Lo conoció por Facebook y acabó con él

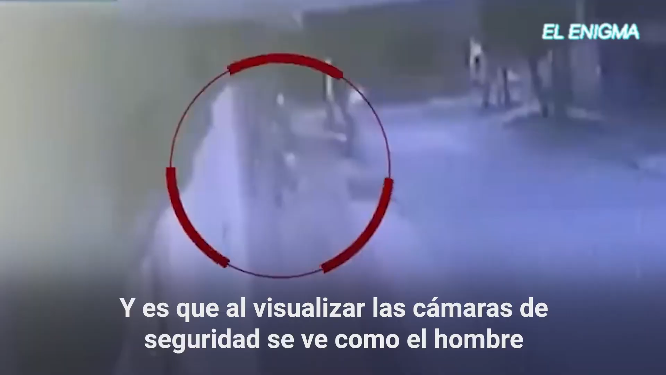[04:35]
Y es que al visualizar las cámaras de seguridad, se ve cómo el hombre sale de su casa y carga una bolsa grande, la cual contiene los restos del adolescente.